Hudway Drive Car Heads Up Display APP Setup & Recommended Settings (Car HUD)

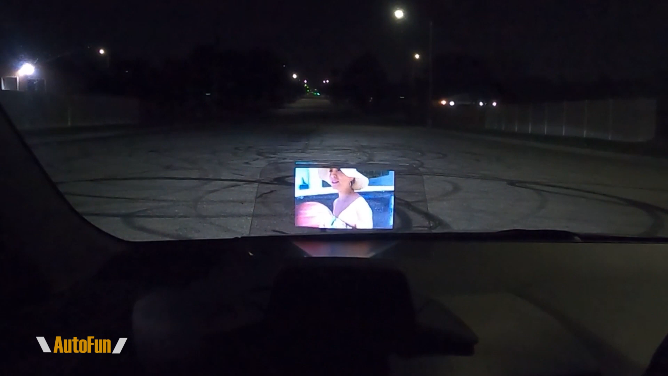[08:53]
on here but obviously that would you would not want to do that while driving now the wi-fi frequency i always recommend leaving that in auto but you could